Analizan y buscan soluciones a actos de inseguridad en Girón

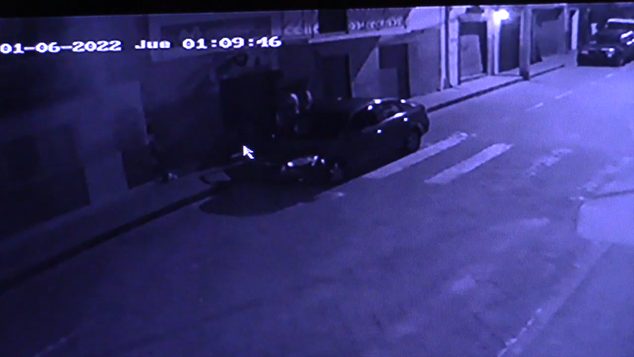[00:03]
A la madrugada del jueves 6 de enero, cámaras de seguridad registraron el intento de robo a un local comercial en el centro de Girón. No se consumó el ilícito porque vecinos del lugar lo sintieron.